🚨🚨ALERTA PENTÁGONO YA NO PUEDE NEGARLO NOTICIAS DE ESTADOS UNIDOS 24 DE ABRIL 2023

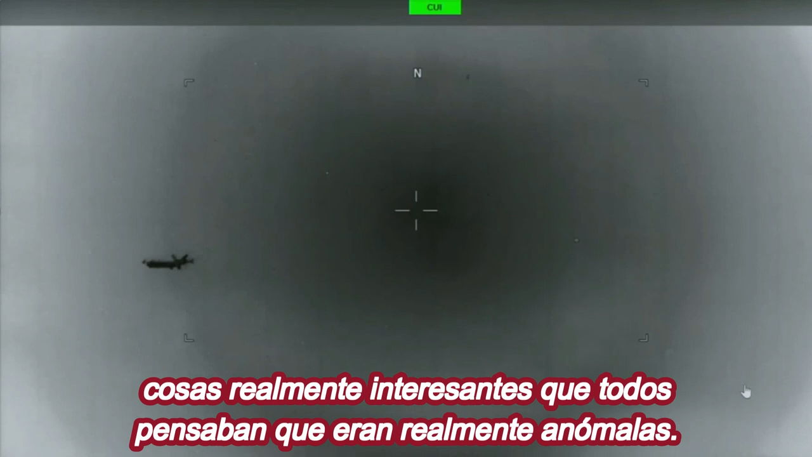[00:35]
todos pensaban que eran realmente anómalas.
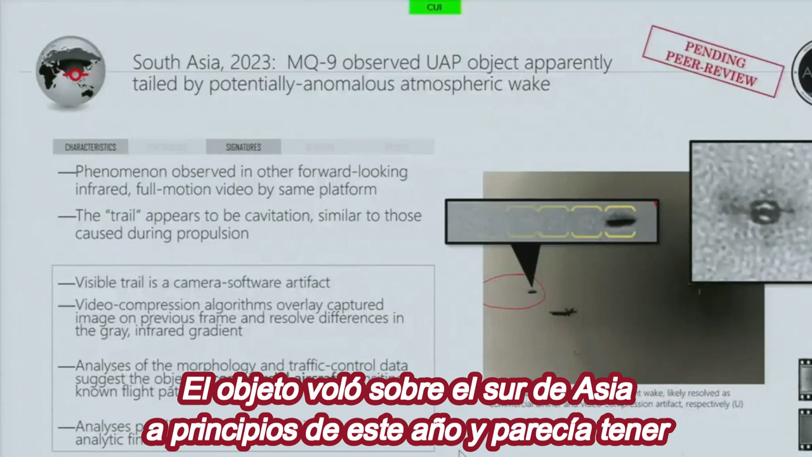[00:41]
El objeto voló sobre el sur de Asia a principios de este año y parecía tener un rastro de propulsión,
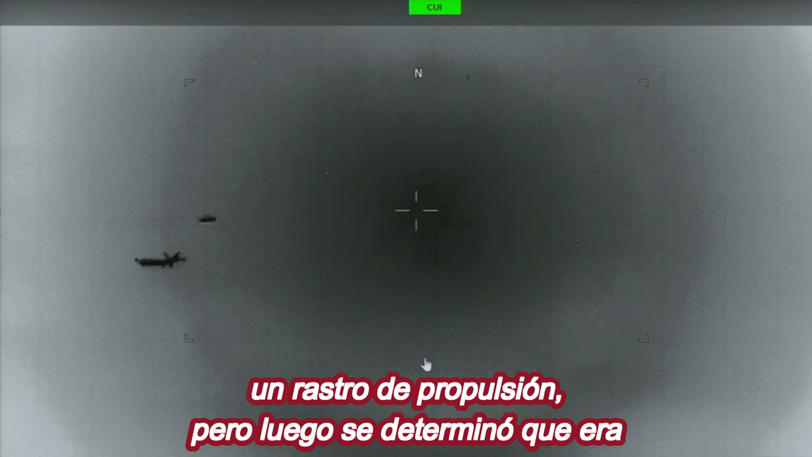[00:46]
pero luego se determinó que era un artefacto de censura, explicó el doctor Sean Kirkpatrick.
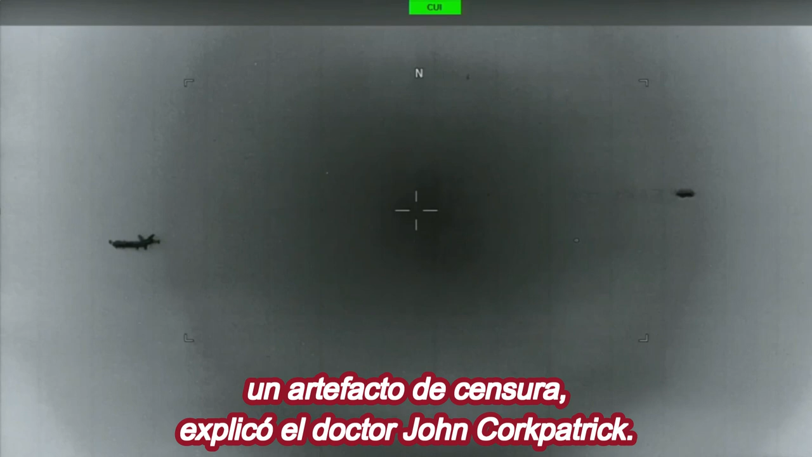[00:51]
Fue el segundo de dos videos que el director de la Oficina de Resolución de Anomalías de Todos los Dominios,
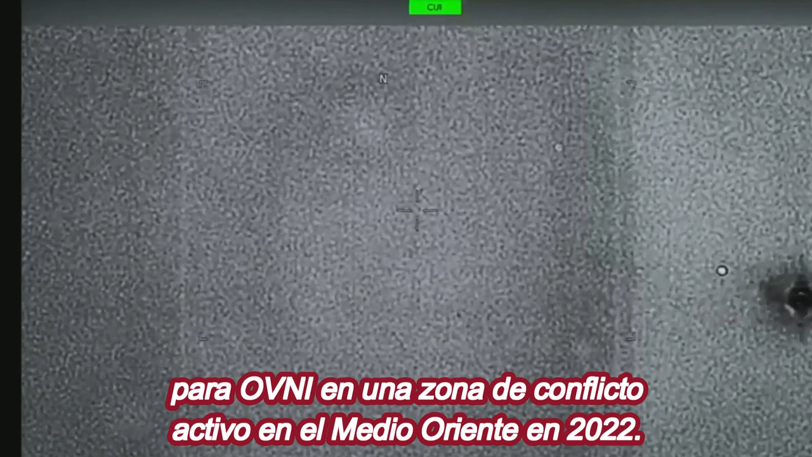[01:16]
en una zona de conflicto activo en el Medio Oriente en 2022.